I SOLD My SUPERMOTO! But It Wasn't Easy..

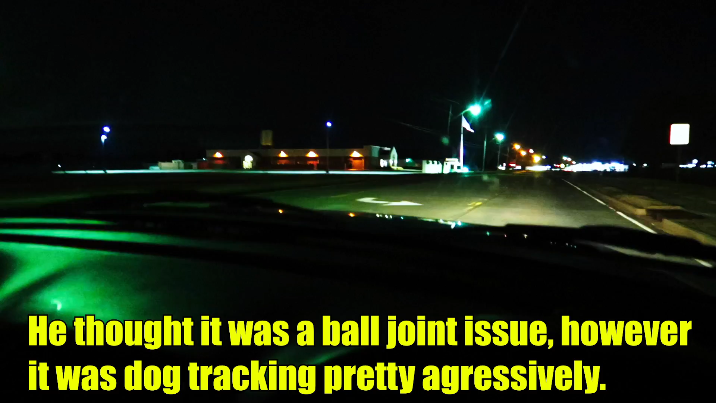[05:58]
Okay, turn off here at the police station. Ooh, that thing sways a little.
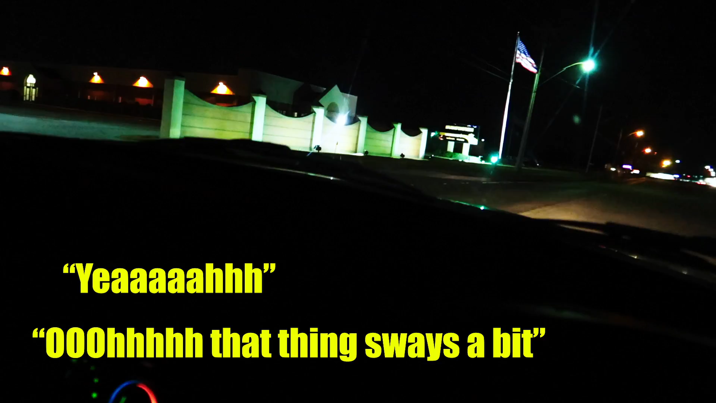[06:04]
Yeah, that sways a lot. I mean, but on the interstate, it really doesn't do too bad.
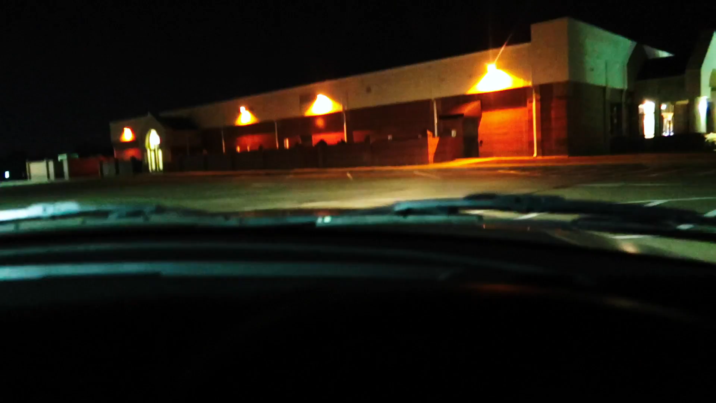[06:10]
I mean, as long as you can keep your wheels straight, you're good.